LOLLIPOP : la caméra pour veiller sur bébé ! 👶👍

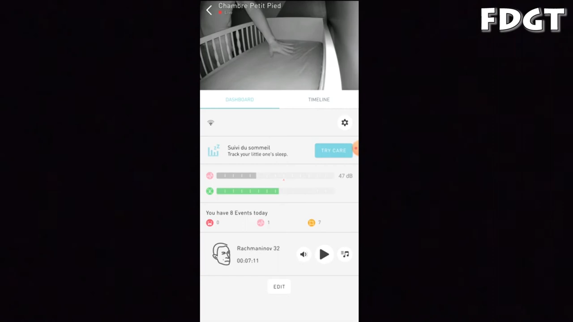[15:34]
qu'on voit très clairement les détails et vous voyez qu'en même temps je reçois en plus une des textes une notification de deux mouvements
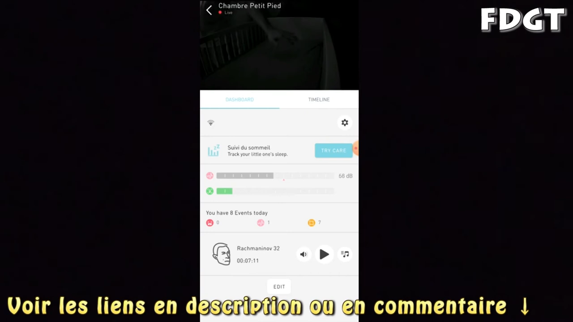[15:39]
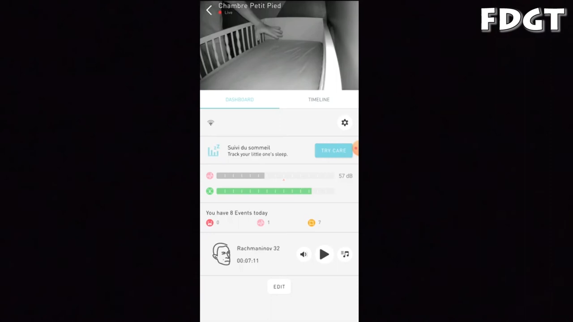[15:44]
parce que ici il est vraiment réglé en modéré je vais rouvrir le volet tout simplement